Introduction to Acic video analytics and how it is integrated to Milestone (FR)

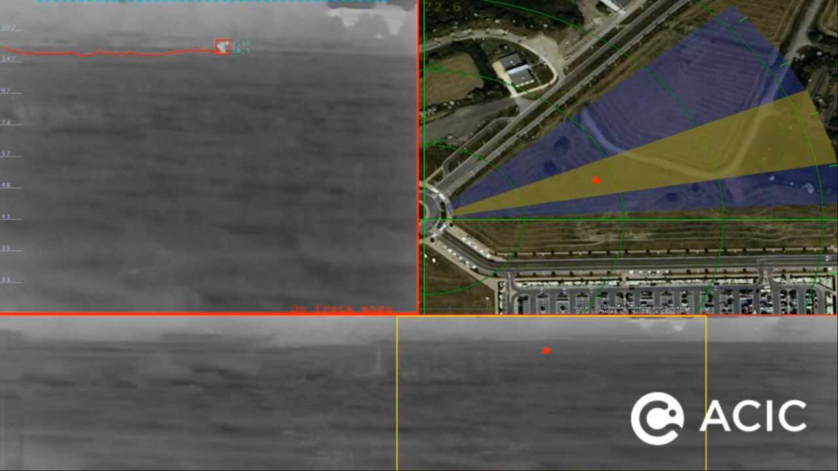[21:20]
Voilà, et donc une fois que le temps qu'on aura défini pour suivre la cible ou une fois qu'il sort de la zone
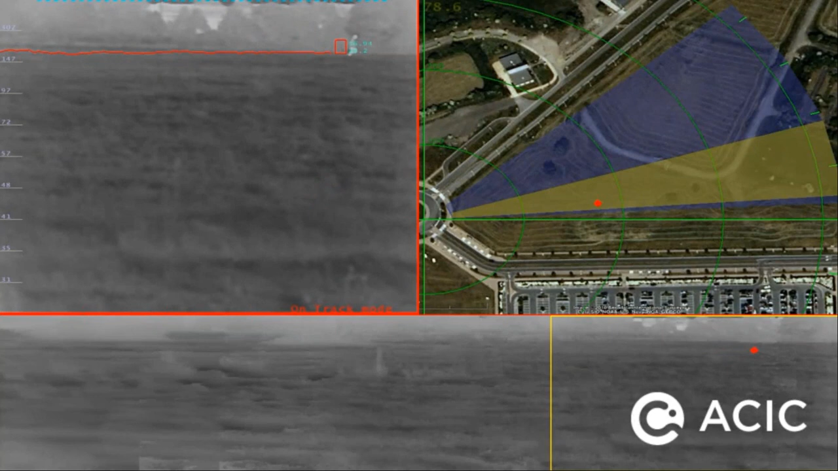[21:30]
est terminé, on reprend le balayage pour continuer l'analyse.